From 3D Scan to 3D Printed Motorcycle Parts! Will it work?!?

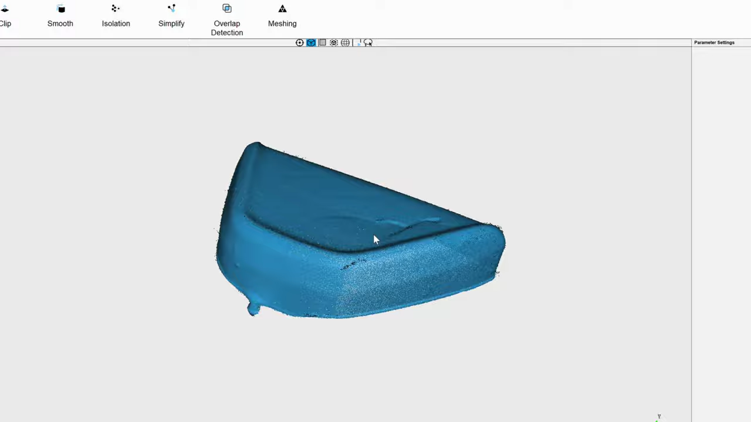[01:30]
so the post processing was quite involved I started using the Revopop
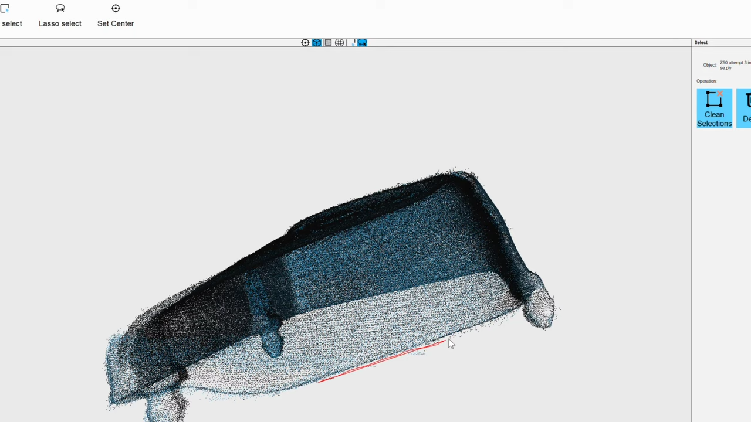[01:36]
software and I was able to clean up some of the mesh cloud that way but I just wasn't happy with the results
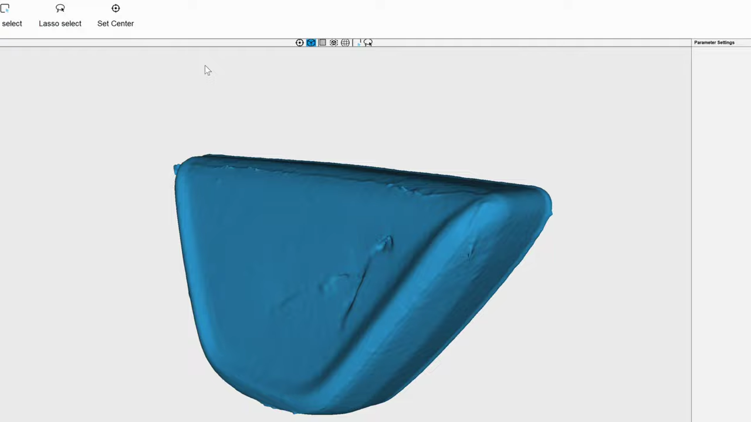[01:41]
so doing some research I
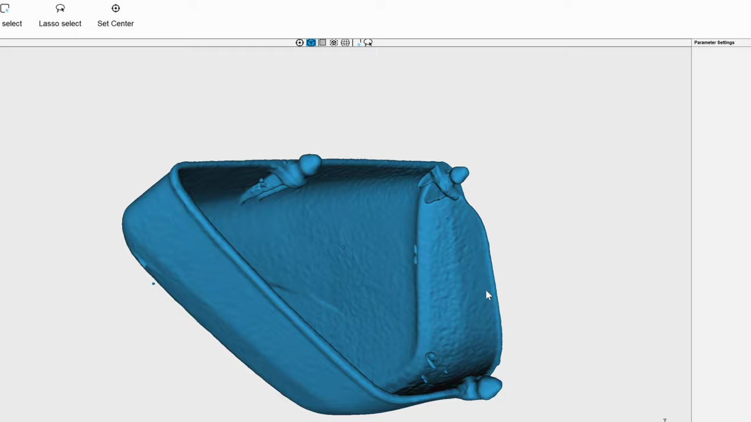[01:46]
found another software called mesh lab that's free you'll
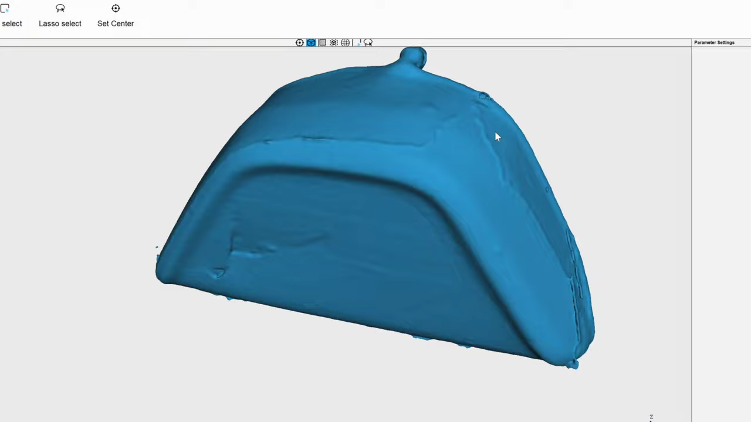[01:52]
see that here in a second and it took I mean quite a learning curve but I was
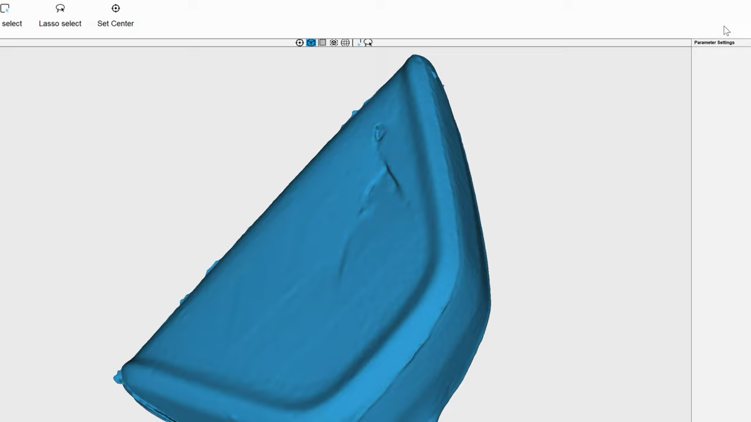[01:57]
much happier
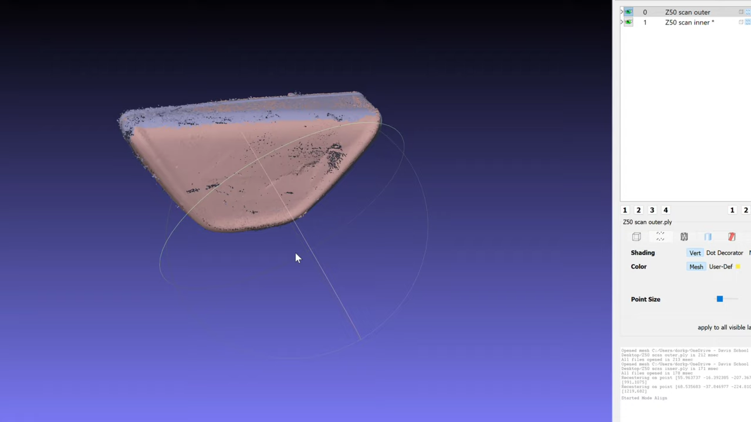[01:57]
with the results so I was able to take I ended up taking two scans
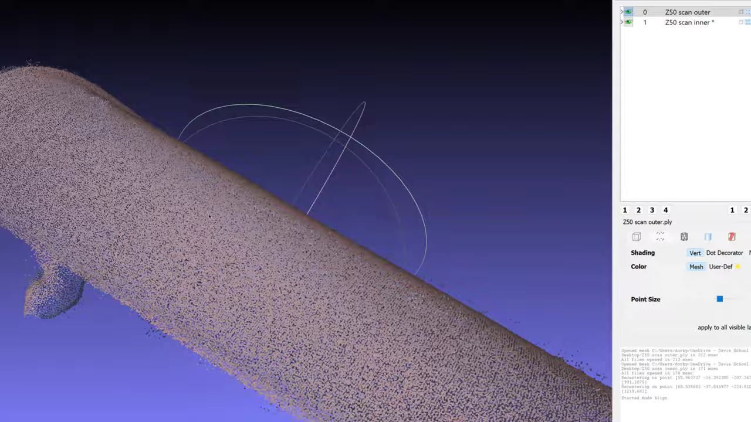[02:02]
two different mesh clouds an inner and an outer and connected them and here's the end result also had some really nice smoothing tools that